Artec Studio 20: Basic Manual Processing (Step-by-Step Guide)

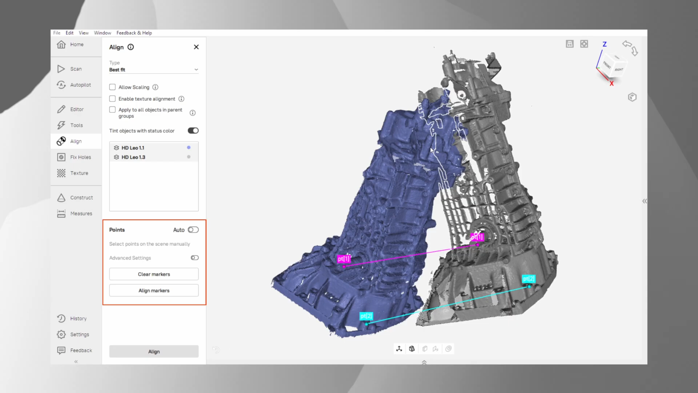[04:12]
Ensure these points are well spaced and do not lie in the same side of the object.
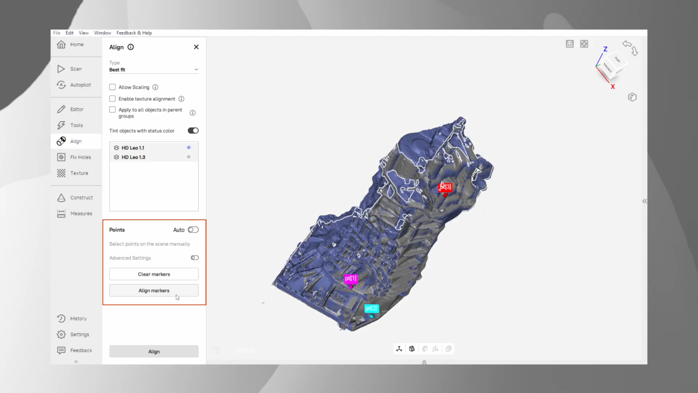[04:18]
The three pairs of markers are typically sufficient. Once set, begin the automatic alignment.
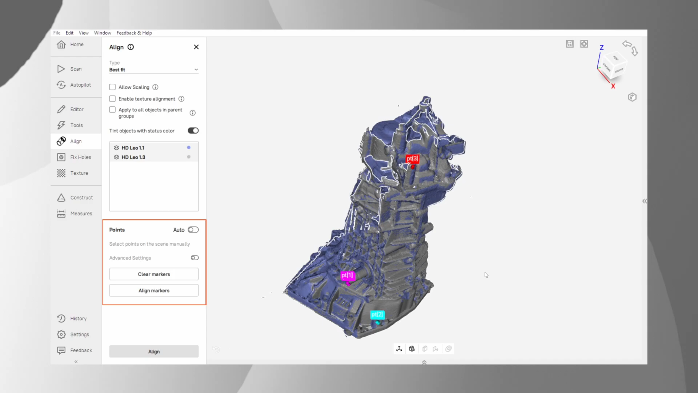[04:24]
This pre-selection step will significantly speed up the process.
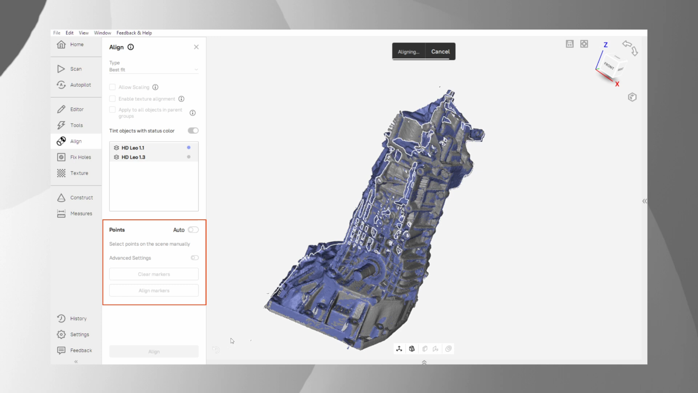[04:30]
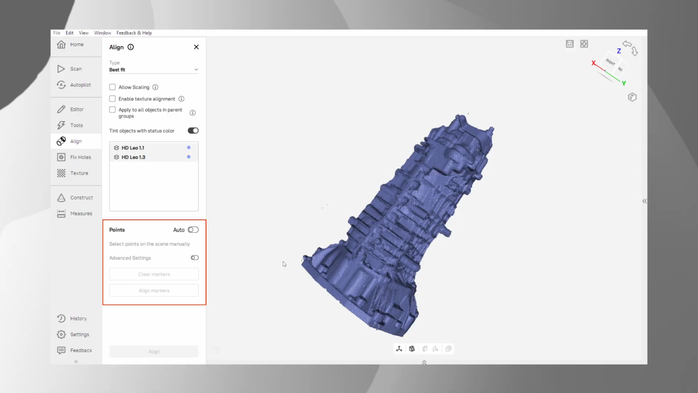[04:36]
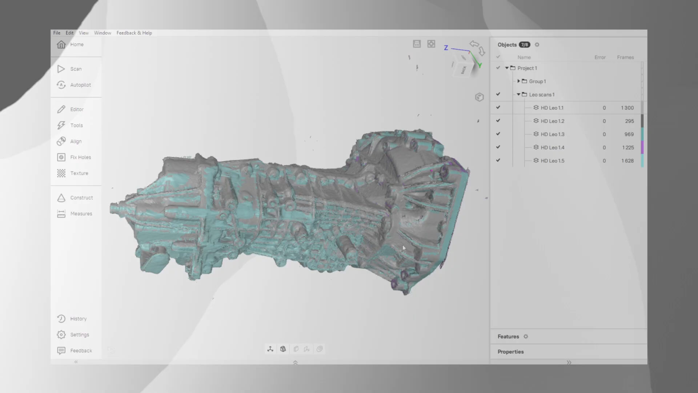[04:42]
With our scans aligned, we move to one of the most important steps – global registration.
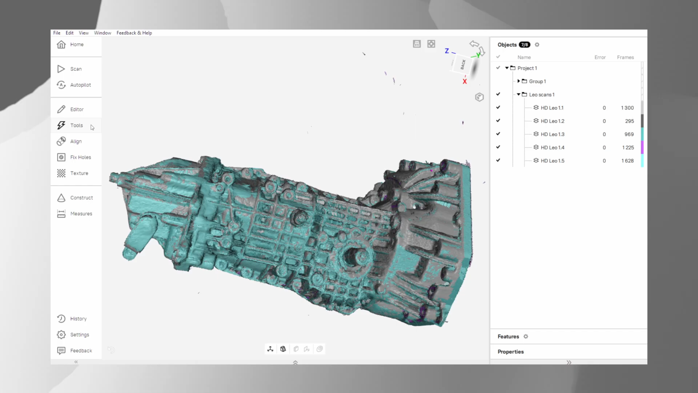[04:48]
Think of this as a high-precision, fine-tuning algorithm.
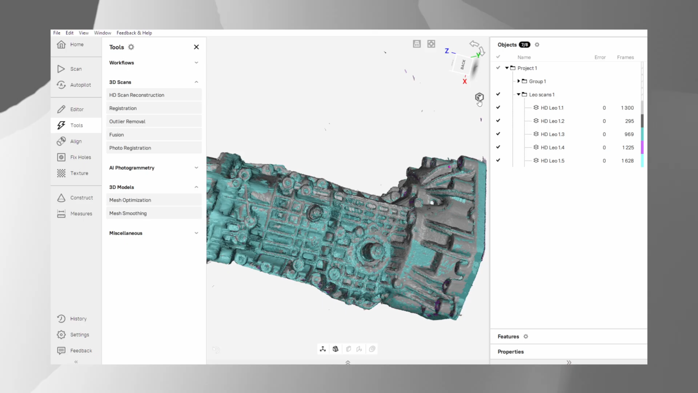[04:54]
It goes through every single frame from all your scans and ensures they are all perfectly positioned relative to one another.
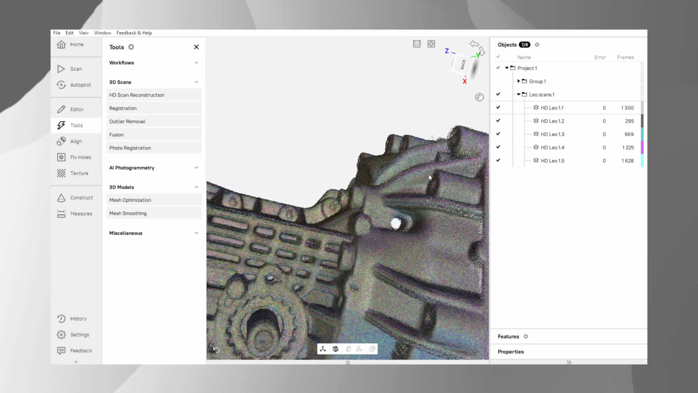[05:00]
This step is crucial for eliminating small
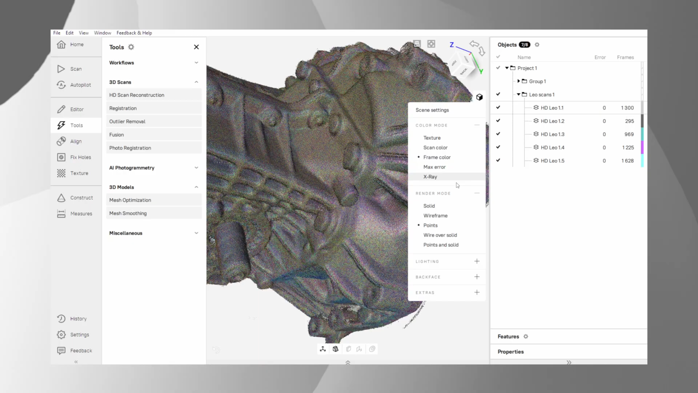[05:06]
errors and creating a seamless final model.
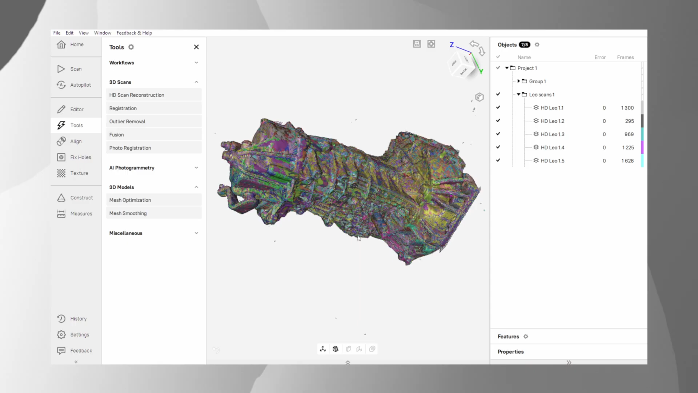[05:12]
In the settings, you'll also see an option for key frame ratio or KFR. This simply determines how many frames are used as primary or reference frames. For most projects, the default setting is fine. If you run it and see any slight misalignment or doubled surfaces, you can try running global registration again with a slightly higher KFR. But be careful – a much higher
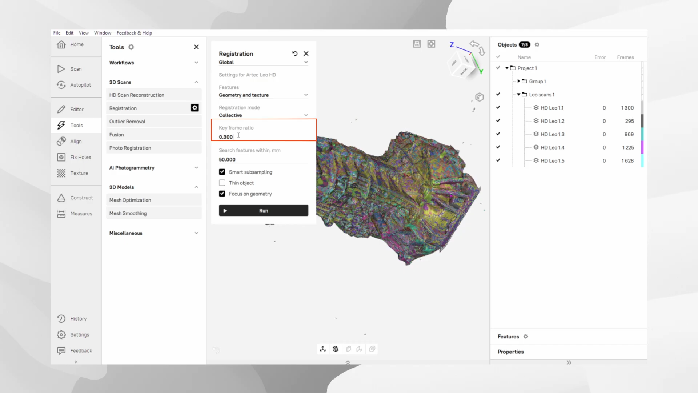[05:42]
value will significantly increase the processing time, so only increase it if necessary.